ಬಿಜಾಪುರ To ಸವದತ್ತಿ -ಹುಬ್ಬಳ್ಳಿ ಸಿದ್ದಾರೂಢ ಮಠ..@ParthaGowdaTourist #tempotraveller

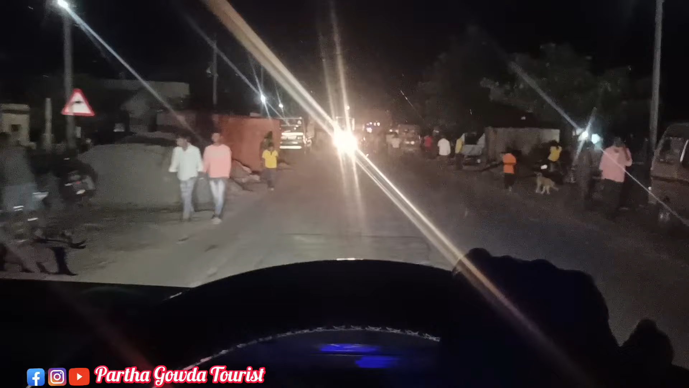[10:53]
ಲೇನ ಫಂಕ್ಷನ್ ನಡೀತೈತೆ. ಏನು ಡಿ ಜೆ ಏನಂತ ಗೊತ್ತಿಲ್ಲ.
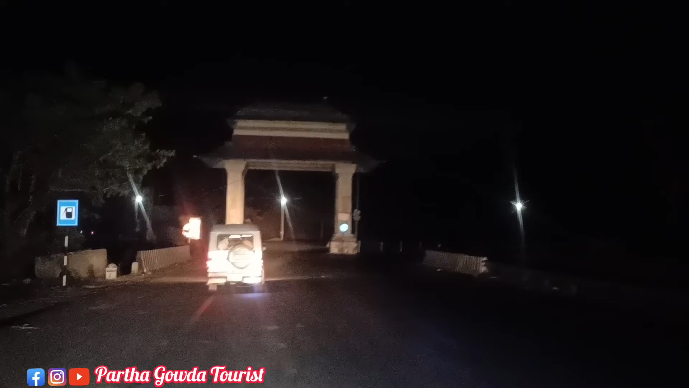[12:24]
ನಾವಿನ್ನೇನು ಸ್ನೇಹಿತರೆ ಫೈನಲಿ ಎದುರುಗಡೆ ಕಾಣಿಸ್ತಿದ್ದಿಲ್ಲ ಸೌದತ್ತಿ ಆರ್ಚು.
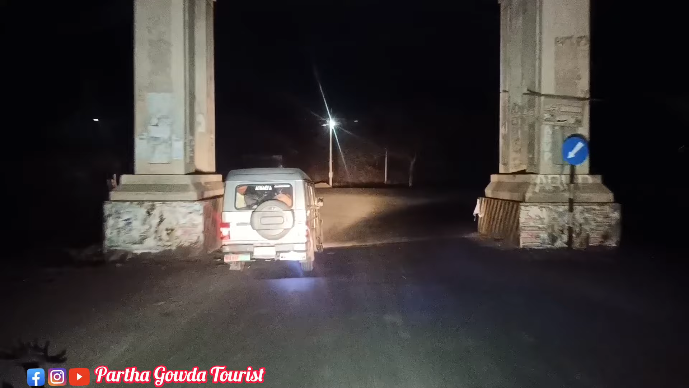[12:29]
ಸೊ ಇಲ್ಲಿಂದ ಸುಮಾರು ಒಂದು 2-3 ಕಿಲೋಮೀಟ್ರು ಈಗ ಗುಡ್ಡ ಹತ್ತಿಸ್ಬೇಕು. ಅದೇನು ಜಾಸ್ತಿ ಏನು ಕರುಸ್ ಗಿರುಸ್ ಏನಿರಲ್ಲ.
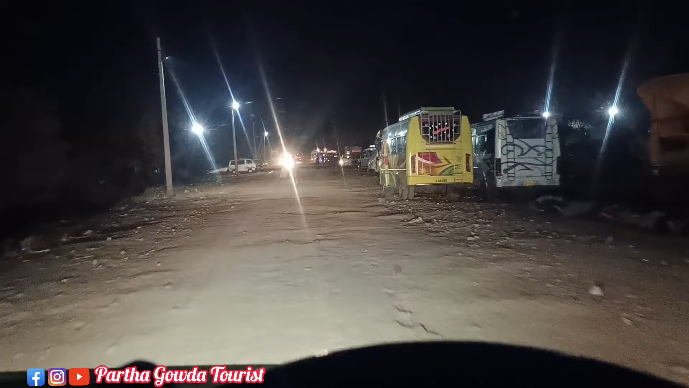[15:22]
ನೋಡಿ ಟೆಂಪಲ್ಗೆ ಈ ಕಡೆ ಬಿಡ್ತಾಯಿಲ್ಲ ಗಾಡಿಗಳು.
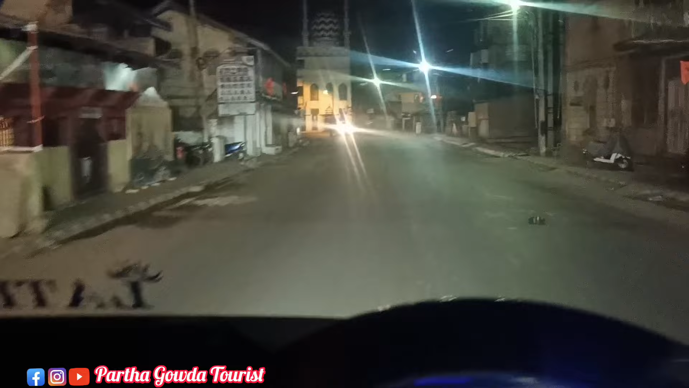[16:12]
ಫೈನಲಿ ನಾವು ಸೌದತ್ತಿ ಎಲ್ಲ ಪಾಸ್ ಮಾಡ್ಕೊಂಬಿಟ್ಟು ಈಗ ಧಾರವಾಡಕ್ಕೆ ಎಂಟ್ರಿ ಆಗ್ತಿದ್ದೀನಿ. ಸೊ ನೋಡಿ ಇದೆ ಧಾರವಾಡ.
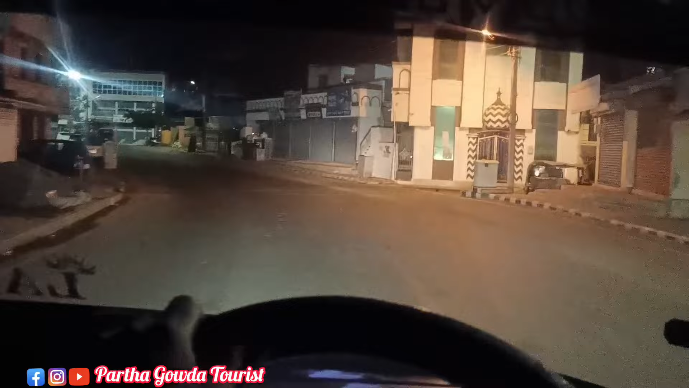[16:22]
ನಮ್ದು ಇನ್ನೊಂದು ಗಾಡಿ ಹಿಂದೆ ಐತೆ. ಡೀ ಬ್ರೇಕ್ ತಗೋಣ ಅಂದ್ಕೊಂಡೆ. ನೋಡಿ ಹಿಂದೆ ಬರ್ತಾಯಿತ್ತು ಗಾಡಿ.
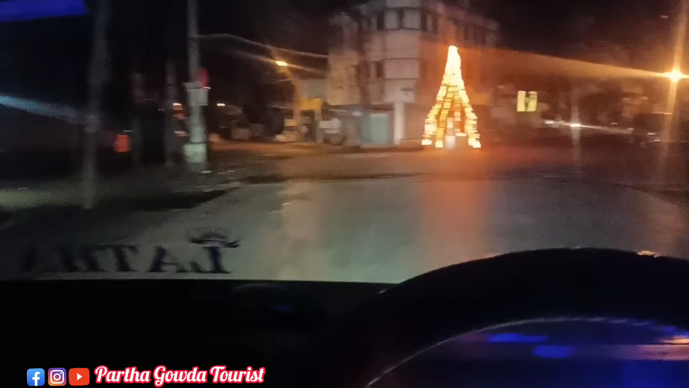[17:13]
ಹೆವಿ ಟ್ರಾಫಿಕ್ ಸಿಕ್ಕಾಗ್ಬಿಟ್ಟೆ ಜಾಮ ಆಗ್ಬಿಡೋ. ಈಗ ನೈಟ್ ಆಗೋತ್ತಿ ಬೇಗ ಪಾಸ್ ಆಗ್ತೀನಿ.
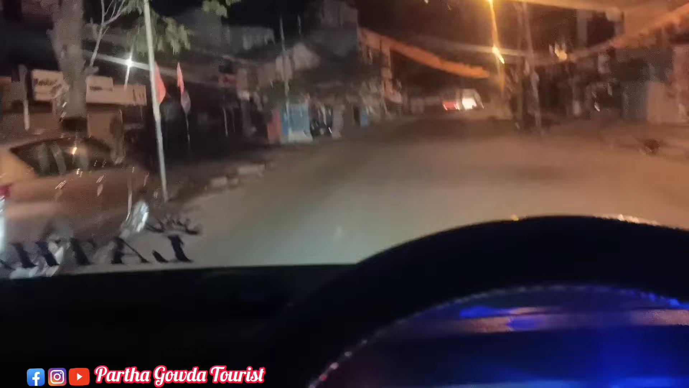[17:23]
ಬಸ್ ಸ್ಟ್ಯಾಂಡು, ಕಾಲೇಜ್ ಸ್ಟೂಡೆಂಟ್ಸ್ದು ಬೈಕುಗಳು ಎಲ್ಲ ಚಿಕ್ಕ ಚಿಕ್ಕ ರೋಡ್ ಇನ್ನೂ ಇದೆ ಧಾರವಾಡದಾಗೆ.
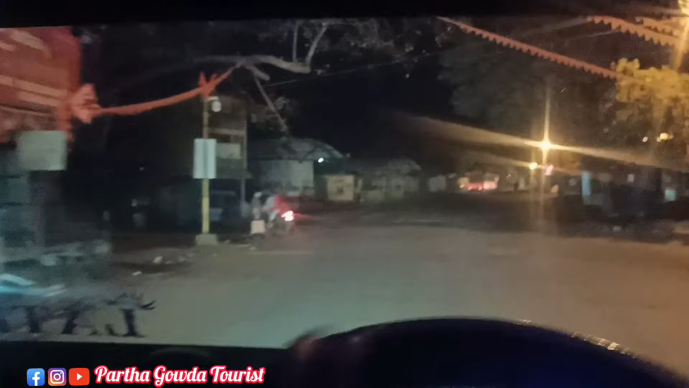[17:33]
ಈ ಬಸ್ಗಳೆಲ್ಲ ಬಂದುಬಿಟ್ರೆ ಸಿಟಿ ಬಸ್ಗಳು ಸಿಕ್ಕಾಪಟ್ಟೆ ಟ್ರಾಫಿಕ್ ಆಗ್ತಿರುತ್ತೆ.
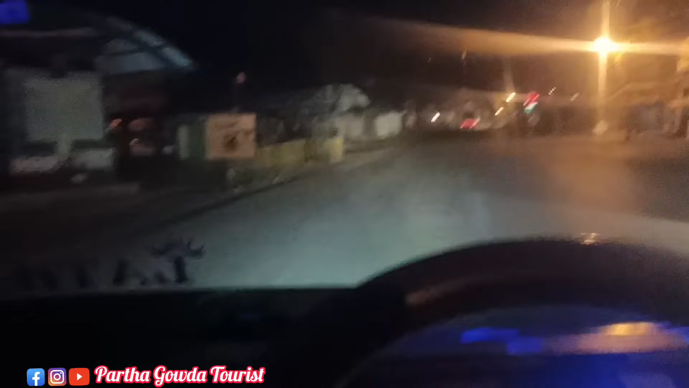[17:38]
ನೋಡಿ ಇದೆ ಬಸ್ ಸ್ಟ್ಯಾಂಡ್. ಇಲ್ಲಂತೂ ಪಾಸ್ ಆಗಿ ಸುಮಾರು ಒಂದು ಗಂಟೆ ಬೇಕು. ಇಲ್ಲೆಲ್ಲ ಸೈಡಲ್ಲಿ ನಿಲ್ಸ್ಕೊಳಕ್ಕೆ ಸಹಿತ ಜಾಗ ಇರಲ್ಲ, ಅಷ್ಟೊಂದು ರಶ್ ಇರುತ್ತೆ ಬೆಳಗ್ಗೆ ಟೈಮ. ಬನ್ನಿ
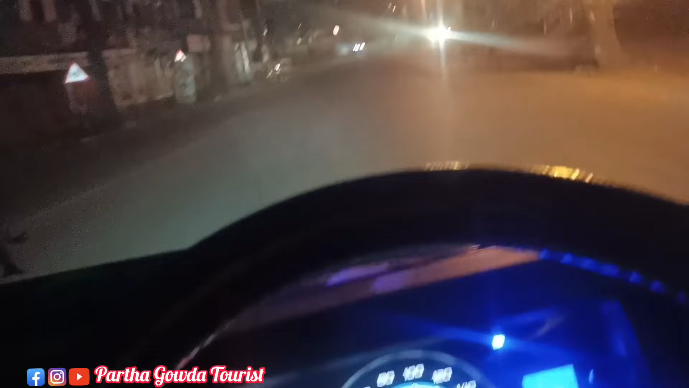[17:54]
ಧಾರವಾಡ ಅಣ್ಣ. ಇದ್ರೆ ಯಾರಾದರೂ ನಿಮ್ಮ ಧಾರವಾಡ ಥರ ಇದ್ದರೆ ಕಮೆಂಟ್ ಸೆಕ್ಷನಲ್ಲಿ ಕಮೆಂಟ್ ಹಾಕಿ.
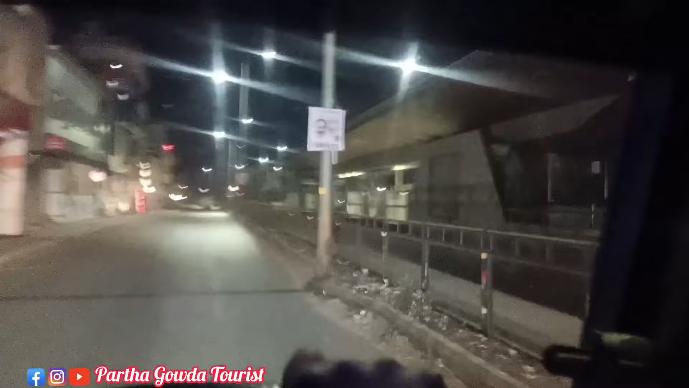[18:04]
ಹಿಂದೆ ಬರ್ತೈತೆ ನೋಡಿ ಸಿಟಿ ಬಸ್ ಸ್ಟ್ಯಾಂಡ್ ಯಾವ ಥರ ಮಾಡೋಣ.
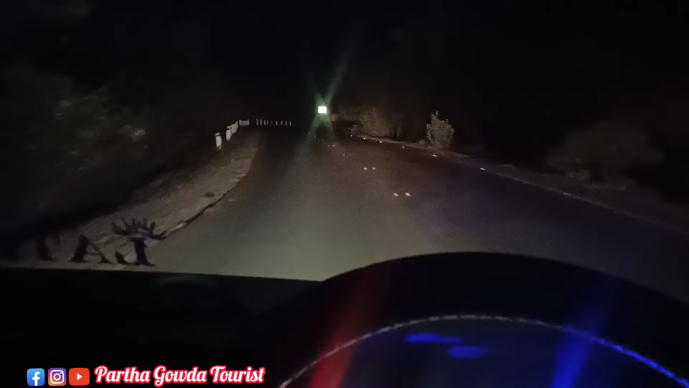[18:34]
ಹಾಗೆ ಸಿಟಿಯೆಲ್ಲ ಪಾಸ್ ಮಾಡ್ಕೊಂಬಿಟ್ಟು ಈಗ ಬೈಪಾಸಿಗೆ ಎಂಟ್ರಿ ಆಗ್ತಾಯಿದ್ವಿ.
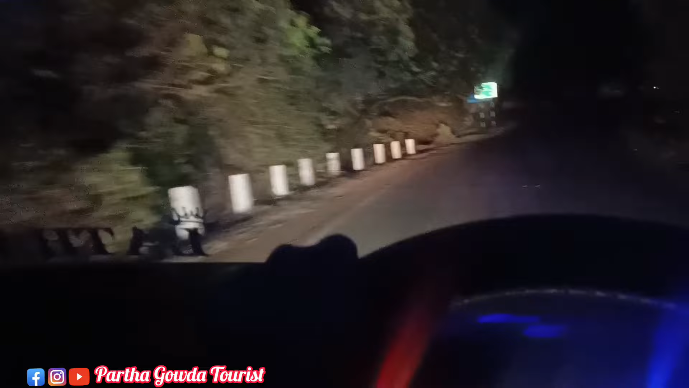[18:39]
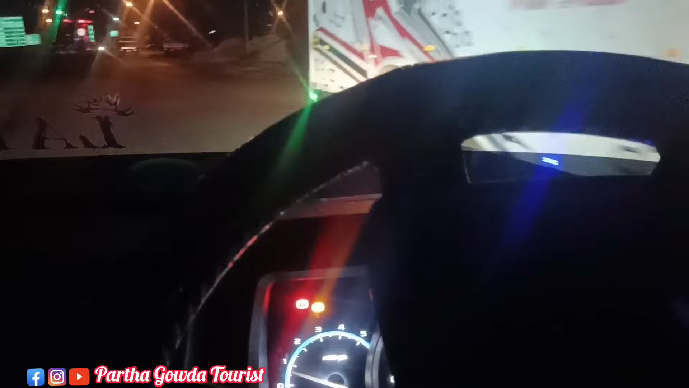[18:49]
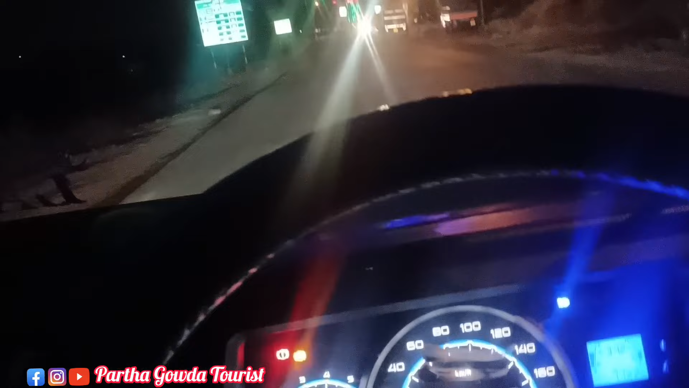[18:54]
ನ್ಯಾಷನಲ್ ಹೈವೇ ಸಿಗುತ್ತೆ. ಸಿಕ್ಕಾಪಟ್ಟೆ ಡೇಂಜರಸ್ ರೋಡು, ಸಿಂಗಲ್ ರೋಡು.
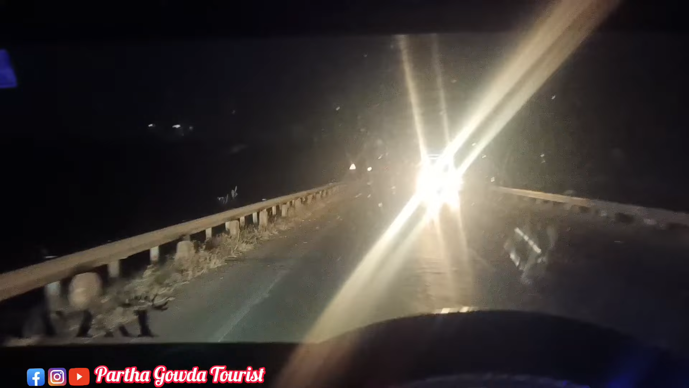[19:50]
ಇದೊಂದು ಕ್ಲಿಯರ್ ಆಗ್ಬಿಟ್ರೆ ಎಷ್ಟೋ ಜೀವಿಗಳು ಸೇಫ್ ಆಗ್ತವೆ. ಯಾಕಂದರೆ ಇಲ್ಲಂತೂ ಹೆವಿ ಆಕ್ಸಿಡೆಂಟ್ ಜೋನ್ ಇದು. ಈಗ ಪರವಾಗಿಲ್ಲ ನೈಟು. ನೋಡಿ ನಮ್ಮ ಗಾಡಿ ಓವರ್ಟೇಕ್ ಮಾಡ್ದೆ. ನೈಟ್ ಟೈಮ್ ಪರವಾಗಿಲ್ಲ, ಡೇ ಟೈಮ್ ಅಂತೂ ಈ ರೋಡಲ್ಲಂತೂ ಪಾಸ್ ಆಗೋಕ್ಕಲ್ಲ. ಸಿಕ್ಕಾಬಟ್ಟೆ ವೆಹಿಕಲ್ಸು ಎಷ್ಟೊತ್ತಿಗೆ